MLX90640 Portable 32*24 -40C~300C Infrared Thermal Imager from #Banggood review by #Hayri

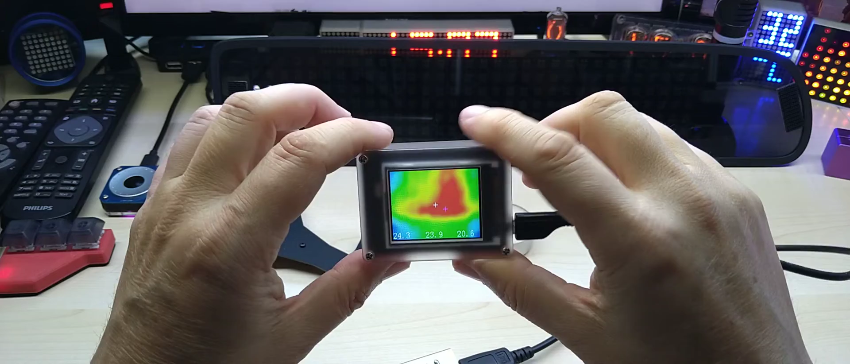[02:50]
version 0.1 and this is what you get very simple and you do have okay
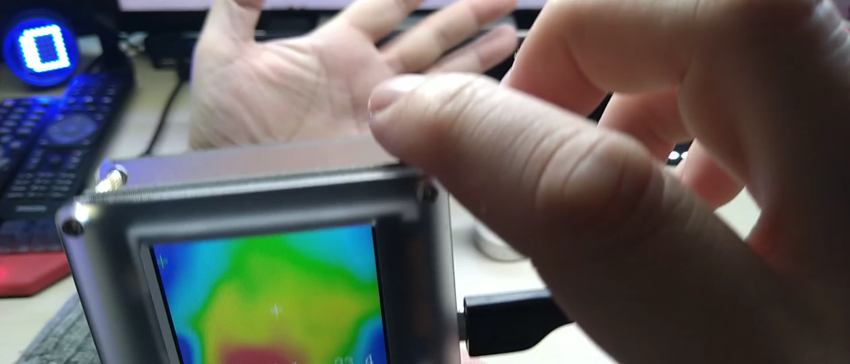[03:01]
where's my hand this is my hand as you can see my fingers are colder then I can even heat up my finger so and then you have the temperature reading and well you don't have
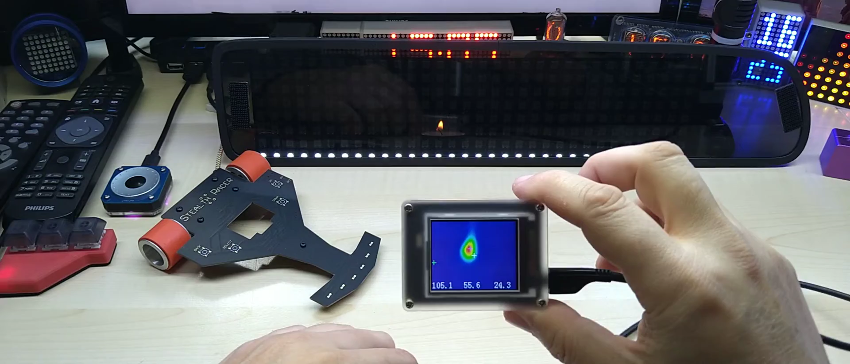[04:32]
and the flame is quite small right now but still hot against the ice-cold table so it works wonderfully it works really nice and what I will use this for also apart from playing around is a checking
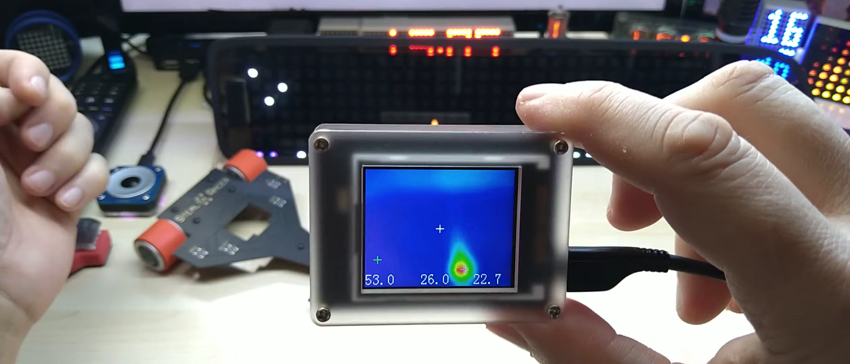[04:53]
for leaks because our so-called windows
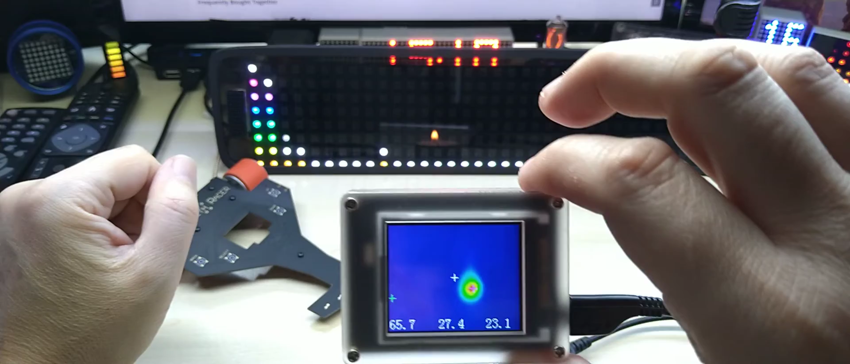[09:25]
satisfactory I mean I don't know how much more resolution you need to see heat against the backdrop so anyway this was my short but I mean it doesn't have a menu you cannot adjust anything so what else can I tell you I could take it apart but there's really not much on the PCB I mean you can see here
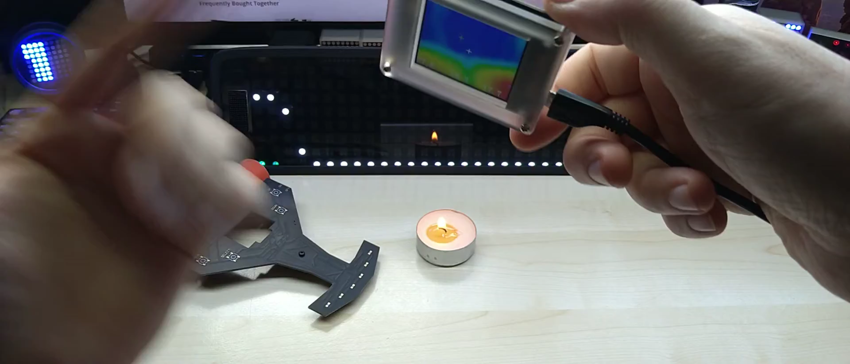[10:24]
somehow and destroy the display you can easily replace it without even soldering you just unscrew it and unplug it here and put in your new display